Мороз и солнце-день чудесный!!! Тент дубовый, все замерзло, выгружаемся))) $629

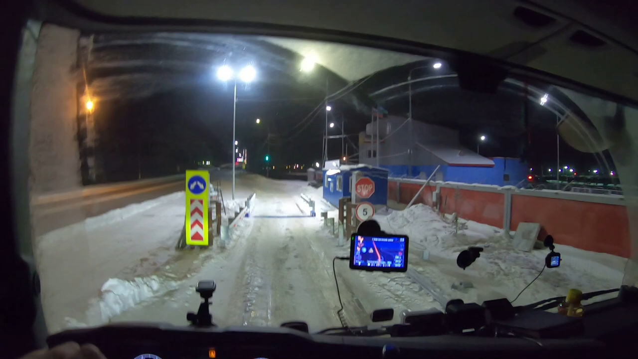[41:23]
Будем считать, что я стал. Интересно, если красный загорится, вот, да, перевес, и взять и поехать. На том выловят, на следующем. А здесь вот стоянка большая, вот она, сразу.
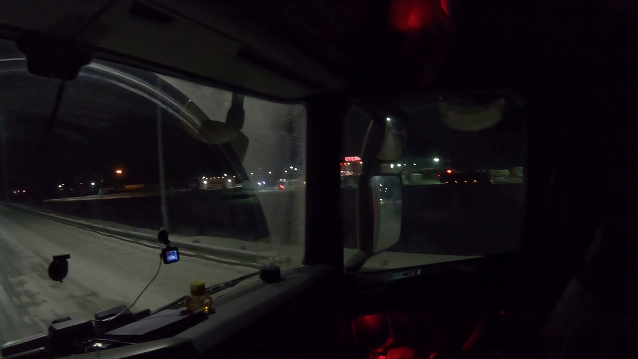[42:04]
Видите, машин сколько. Все, она вот шлифует на подъем. Сейчас еще и не подымется, пустая. Видите? Шлифует. Ничего ее к земле не прижимает, к асфальту. И все, не хочет подниматься. А он в любом случае скользкий.
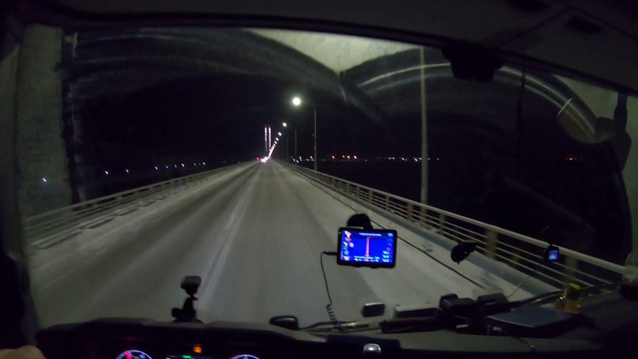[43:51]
И как бы все равно колеса горячие, и она хоть и сдувается с дороги, но немножко прикатывается. И вот и небольшой накат получается. Для груженной машины, так до фонаря она его не чувствует. А пустая, все, что там. Сколько там того весу-то несчастного? На пустую 4 тонны показывают, на вторую 8.
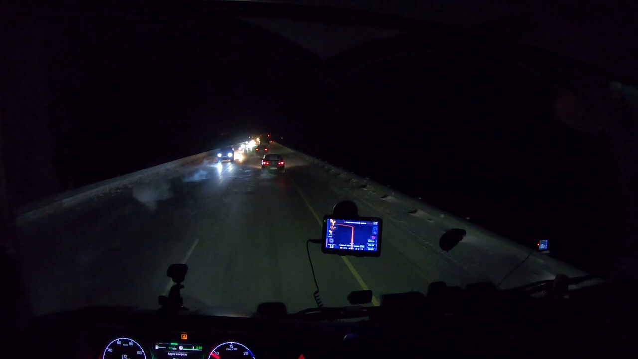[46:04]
Или это просто гайцы, а перед нами просто сунется какой-то очень быстрый. Или мы здесь все-таки объезжаем кого-то.
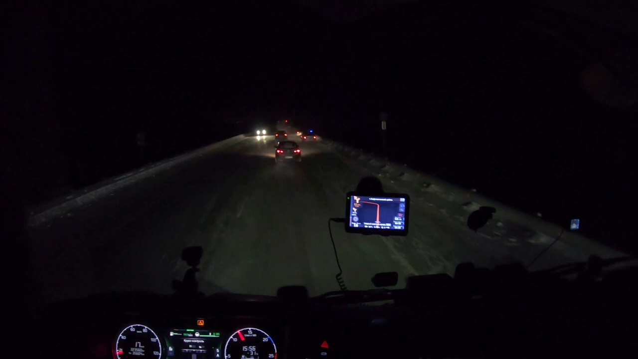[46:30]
Нет, гаишники, вот что-то. А нет, ДТП, я маленькая в хлам. На московских номерах хюндайчик. Поэтому так медленно ехали. Всем же надо посмотреть, правильно? Блин, шлифует все-таки.
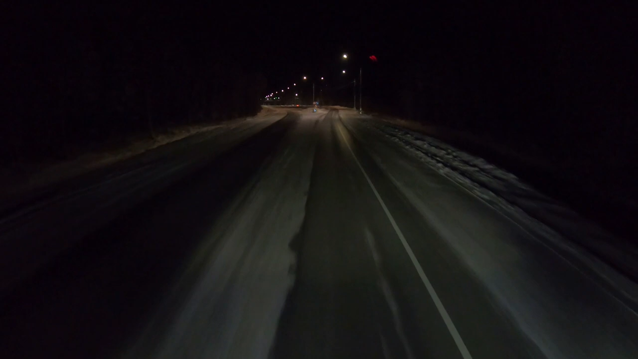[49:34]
Есть куда стать, какая-то площадка, будем становиться. За бортом у нас вообще
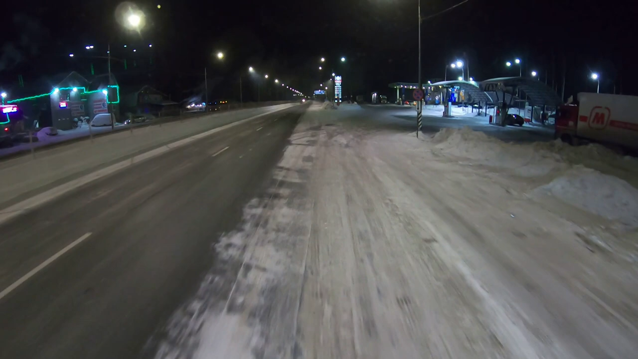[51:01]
Становимся и будем дальше ночевать. Дальше уже не поедем.